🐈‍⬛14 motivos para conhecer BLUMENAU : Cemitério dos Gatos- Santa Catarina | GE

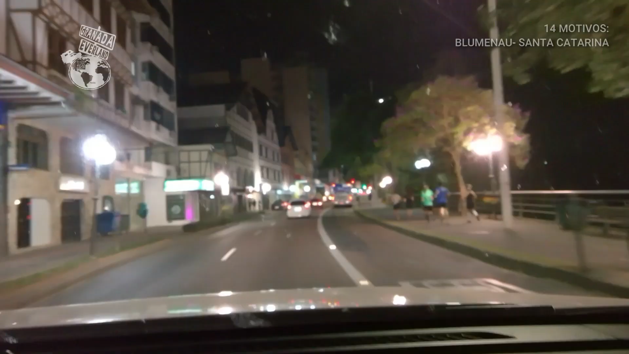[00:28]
Estamos na rua Pomerode, subindo escada ali, o grupo aí correndo à direita.